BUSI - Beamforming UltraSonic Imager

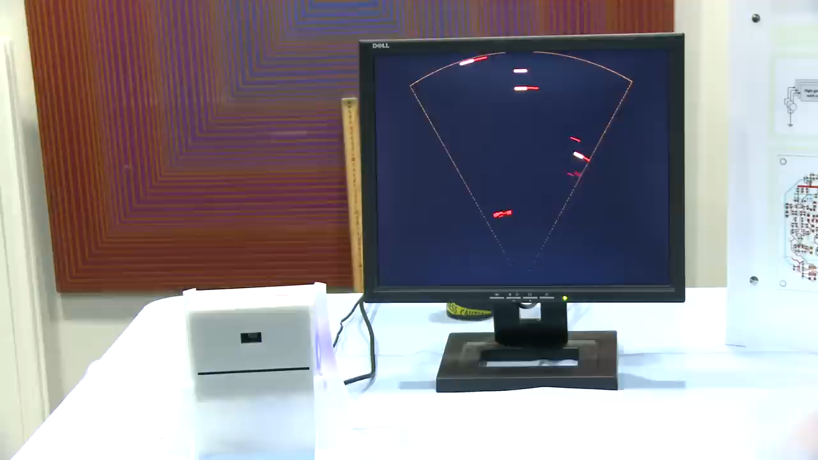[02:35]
And we can judge the size of the object from the color.
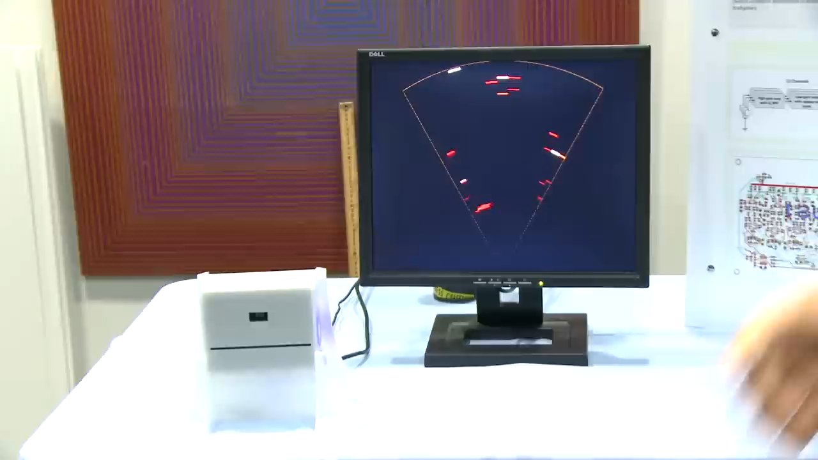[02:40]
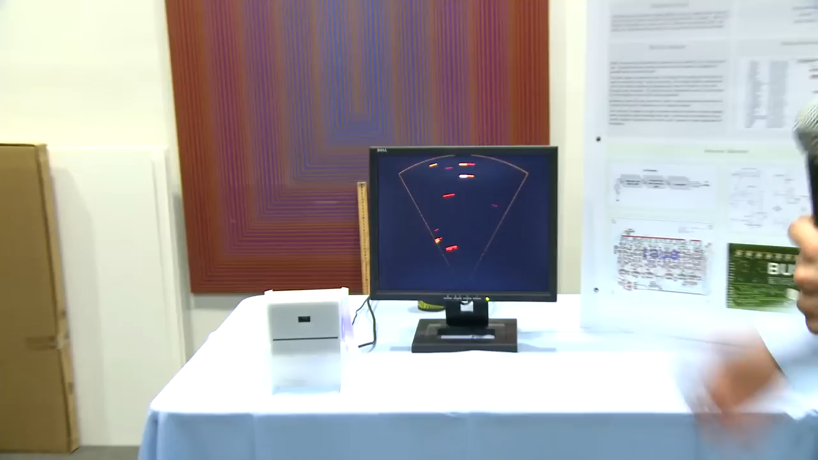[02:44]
And we use a frequency modulation technique to modulate the signal that we send out. So it has a very strong autocorrelation function.